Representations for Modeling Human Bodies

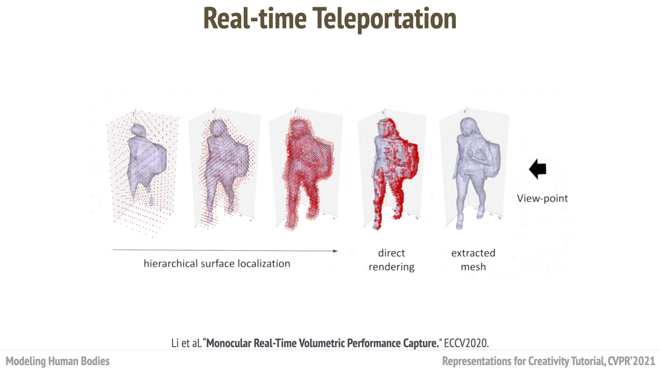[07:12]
The core of this work is a viewpoint-dependent surface localization algorithm, which effectively skip empty or occluded regions, and re-extract the rendering in a hierarchical fashion.